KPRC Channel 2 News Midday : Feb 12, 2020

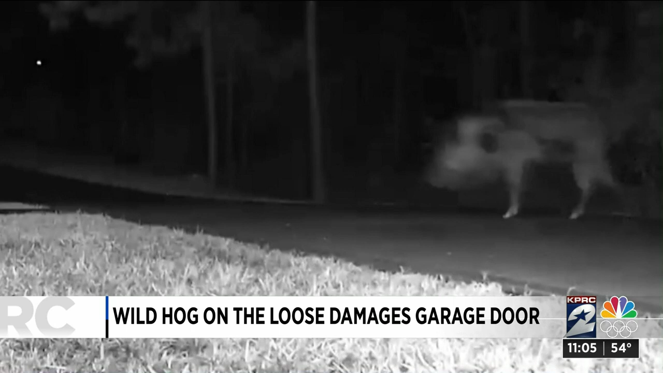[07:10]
Check it out. This wild hog was determined to get in the house. It was first spotted by the family's dogs, who started barking uncontrollably.